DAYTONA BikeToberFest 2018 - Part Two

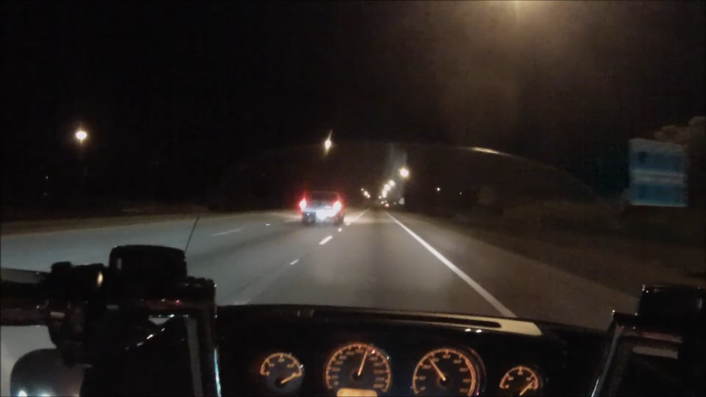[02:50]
and visit again with you because right now this is this is just uh pretty much boring uh night riding on 95 I want to move along fairly quickly though because I uh I like to keep a good pace on 95 at least 70.